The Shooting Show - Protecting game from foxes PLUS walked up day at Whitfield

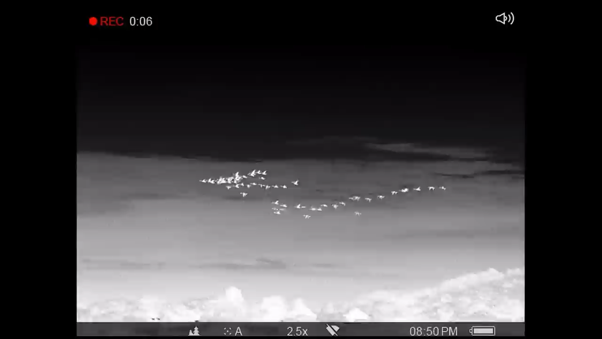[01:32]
So this field's just been cut and I'm going to have a little stand, just look over this lot. It's only recently been cut, so there's a good chance that there might be something having a little nose around it this evening.
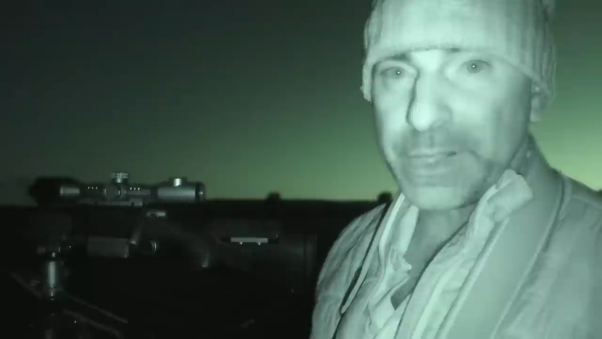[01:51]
I've got a busy main road right behind me,
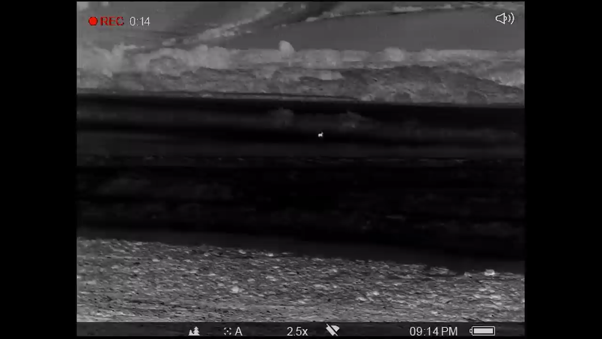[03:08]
So there's a road here as well, it's just come out that strip of cover, but he could just come trotting this way,
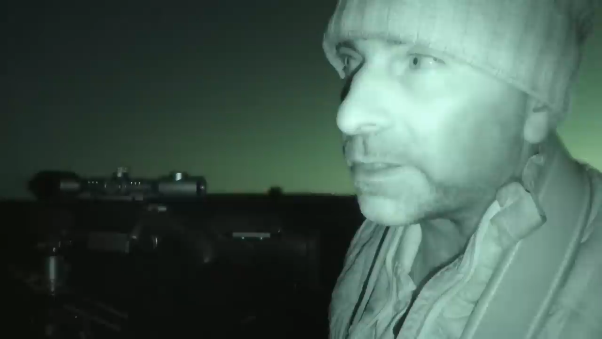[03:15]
so I'm beginning to think that maybe that fox is in that strip of cover and might have just pushed it out, so I'll keep my eyes peeled.
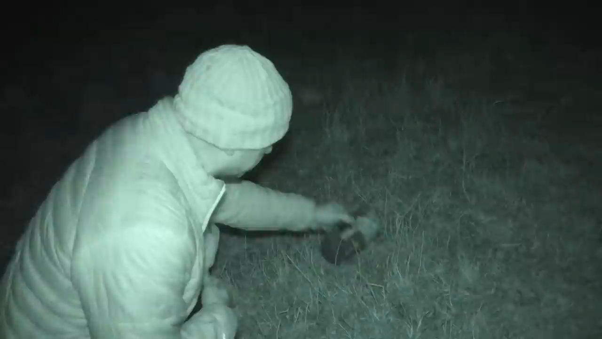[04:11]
So I've put the cooler out in the field there. It's about 80 yards out in the field.
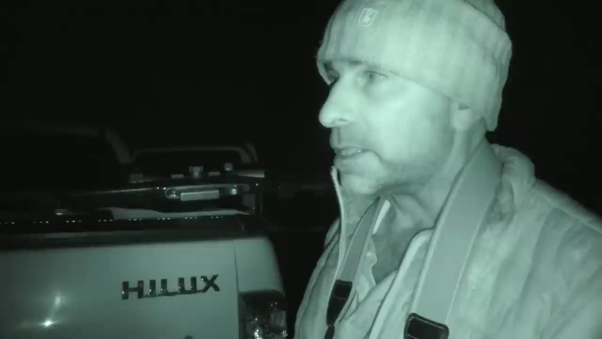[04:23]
I've got a good view, well actually all around me here. So I'm gonna fire the cooler up and just see if we can pull something in off that further bank. So we go, gonna go with pheasant. Yeah, pheasant in distress.
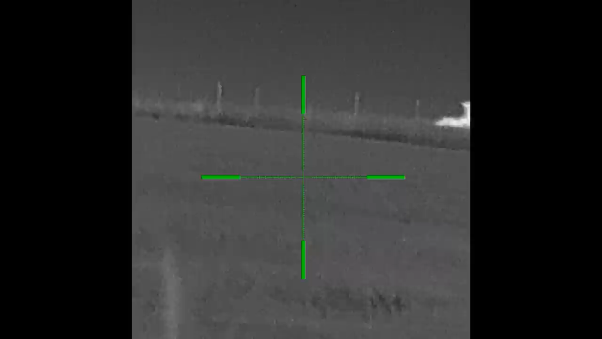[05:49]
he's gone over the top of that hill. Let's see if I can drive around the top and try and cut him off. It's a bit of an awkward place here because he's gone over the top of that hill, but I've got to go up past that hill to get to the track to drive back down, but I'll see what happens. Hopefully we'll have to cut him off.
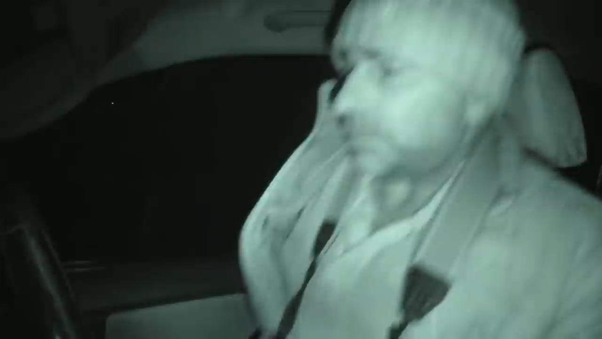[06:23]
Drive down to the gate down the bottom here, and hopefully we'll be able to get a shot in this valley.
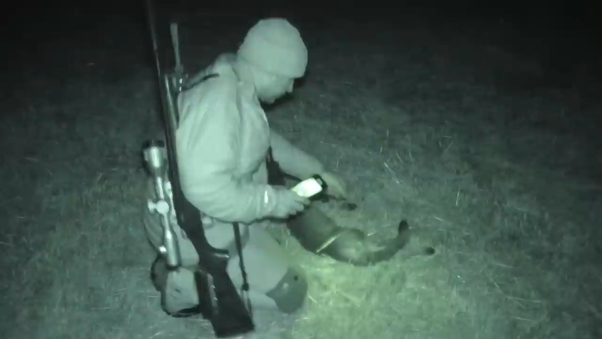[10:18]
So that's a young dog fox, this one, and he was about 130 yards I reckon from the gate there. He was just nosing around in the stubble here. They was out mousing around when the field's recently been cut. That's just the kind of candidate that will take pheasant poults, so one less around.
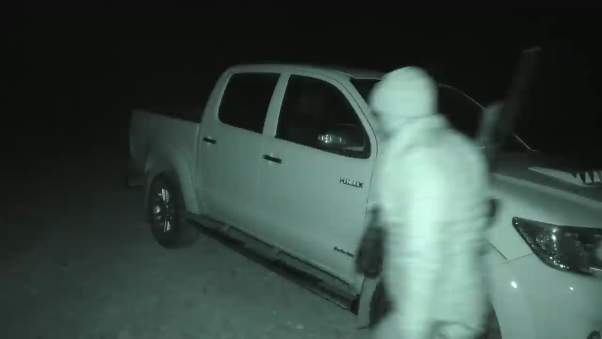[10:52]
Thank you. right. Just heard another fox calling over the top there. It's a long way off, it's a big open farm this, but I'll drive around, head down that way and just have a look.
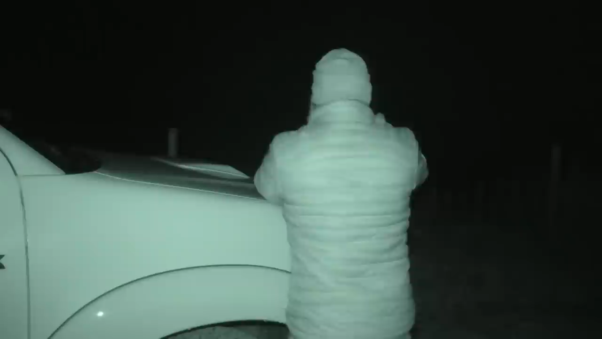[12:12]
So they're just hares out there. Alright, I'm going to have a little stand down the other end of the farm, I think.
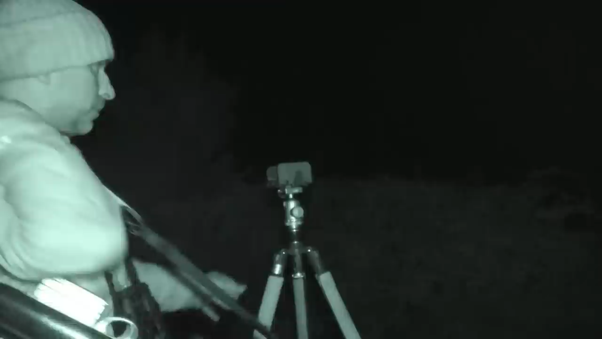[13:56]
I was just about to pack it in for the evening, but I just come around this last little bit of the track and just looked over my shoulder, and there was a fox going up between the sheep. It went up and through that hedge there, and then I just see it come up on the bank behind, so I quickly just got on the sticks there and had a quick shot, and it was
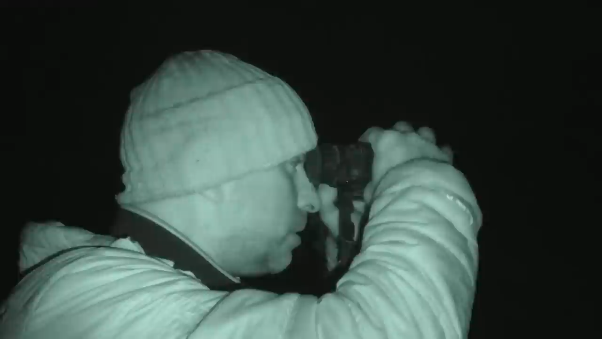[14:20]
120 metres, so about 130 yards away.
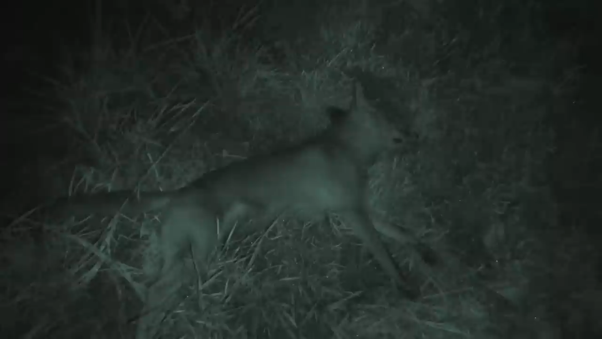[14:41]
Well, that's another dog fox. Looks like another one of this year's cubs as well. So two down for the evening. I'm back to work for him a little bit this evening, but the farmer should be pleased with that. So that's it for me tonight.